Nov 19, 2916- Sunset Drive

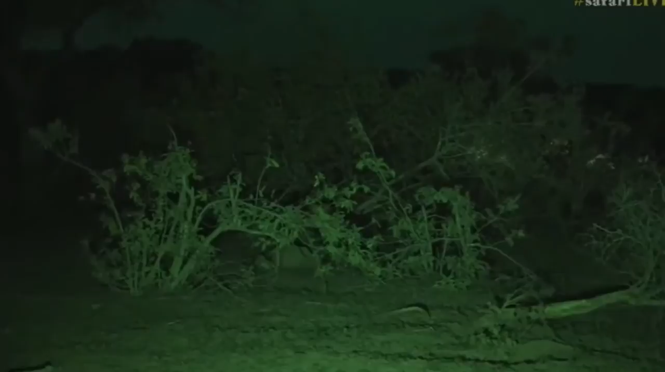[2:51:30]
She's right behind the Inyala. Just come a bit wider, VM. Just slow down, in a bit, she's gonna pop out. I think, let's just stay with the Inyala. So if you can see Yorsa's lights, she's near that marula tree. It was the last place I saw her jogging to. Oh, sorry, my head's in the way. My fat head. I'll try to get out of the way now. Now, there's always a lot of general game around Inga's.
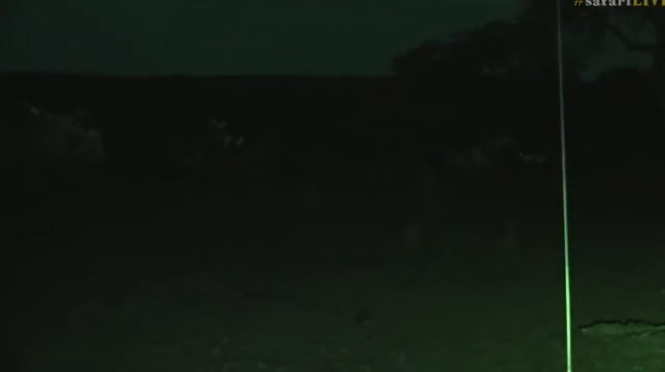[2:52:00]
And I think it'd be wonderful if she made a kill here. Because it means I could maybe even watch her from my bed. I've lost sight of her, but as you know, we're not going to use spotlights. We're going to stick with the infrared. Now, I almost half expect her to pop out just over here somewhere.
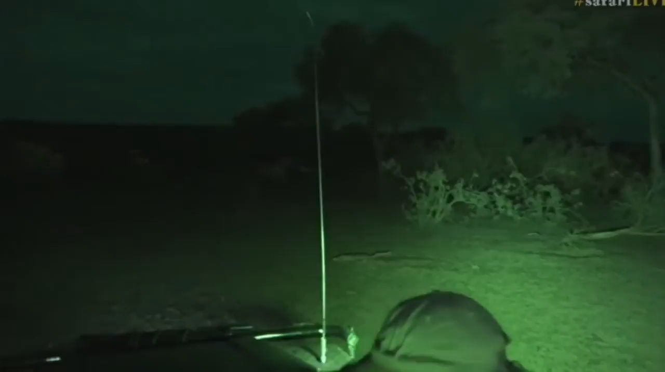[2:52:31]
Standing by yours. A negative, last place I saw her was directly between us, near that bush there. Okay, we can just make her out. As she popped out exactly where I expected. There she is. You can just see that movement.
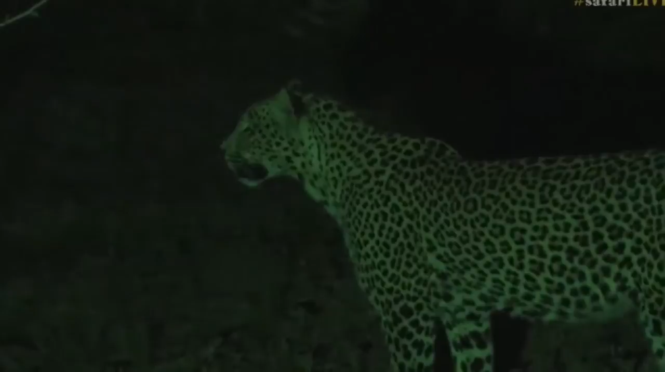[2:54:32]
And she's done exactly what I said I hoped she would do. And that is head north, not south, in her hunt.
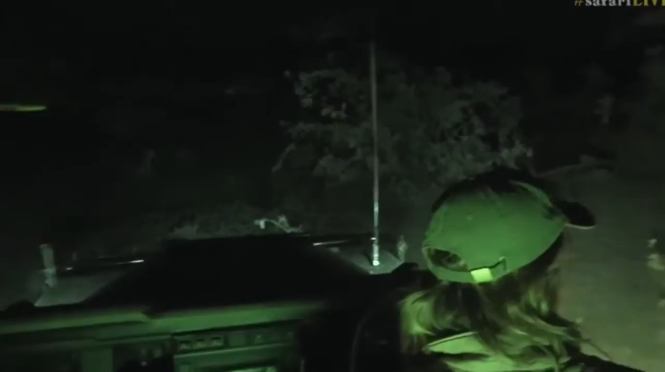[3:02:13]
She's coming towards us. Now, I don't think she's going to have a chance with those impala. They're right out in the open.
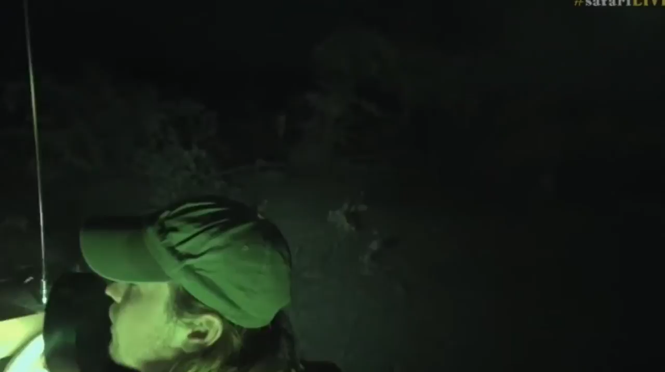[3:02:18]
Vim, just there, quickly. What's that? That looks like a honey badger. Sorry. I'm going on that side. Oh, it's gone. It's there. Was it a white-tailed mongoose? It's a genet.